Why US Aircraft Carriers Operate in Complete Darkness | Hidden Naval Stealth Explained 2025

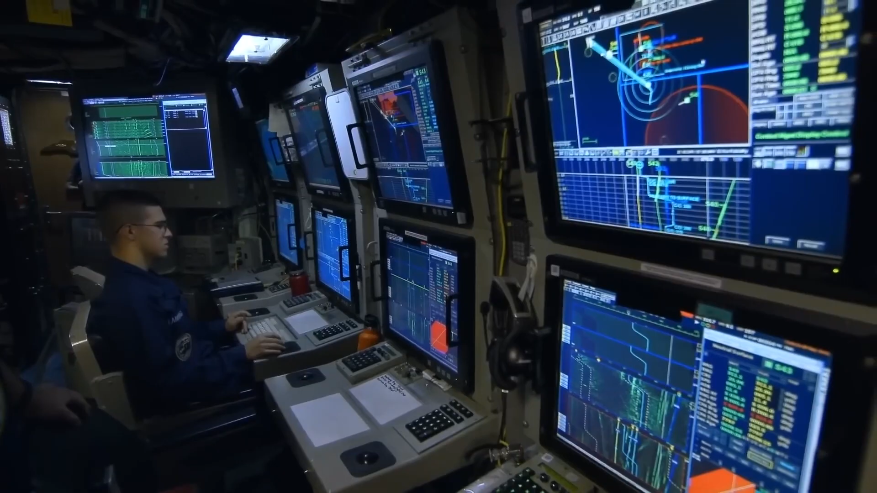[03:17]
The ship's combat information center serves as the technological brain, compiling data from radar, satellite feeds, sonar, and intelligence intercepts.
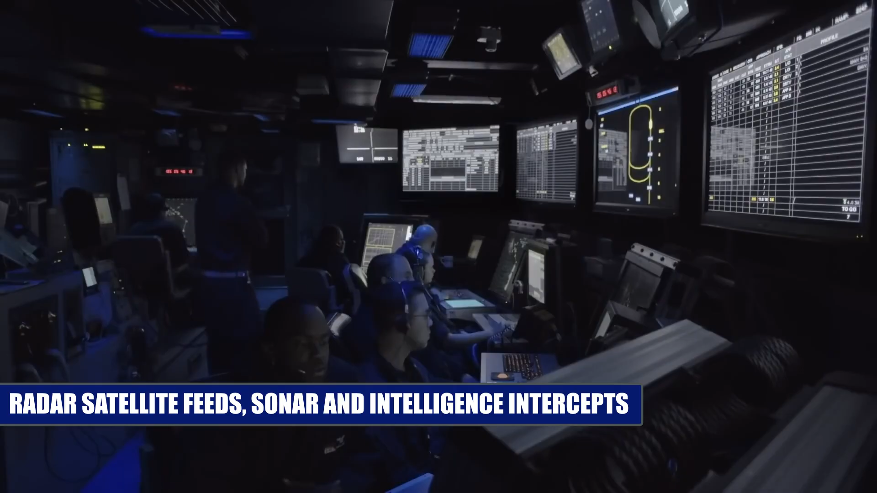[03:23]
This creates a comprehensive 360-degree picture of the battle space that updates every second.
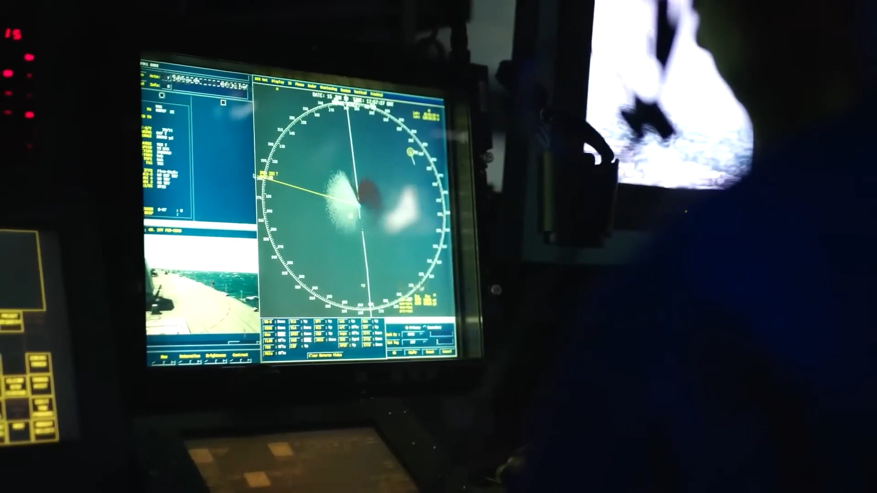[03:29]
The crew inside CIC can see threats and obstacles that human eyes could never detect, even in broad daylight. Navigation relies on GPS systems,